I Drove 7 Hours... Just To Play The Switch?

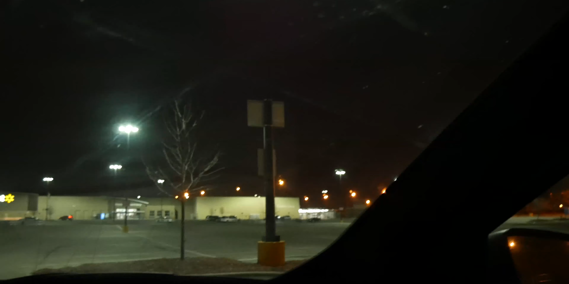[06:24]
There's a truck right there that is going to help shield me from everyone. This is where I'm going to sleep. Now, this place opens at 6 a.m. It's 5 35 right now, and don't worry, my time is the same time as Chicago. I'm in Kansas City. Well, I'm in Chicago right now, but I'm from Kansas City. We have the same time, even though it's 10 hours away. I have to go to the bathroom really bad, so I'm just going to wait the 30 minutes, go to the bathroom when it opens, and then come back and go to sleep. I'm going to drive myself up there to go to the bathroom, then drive back as to not cause a scene.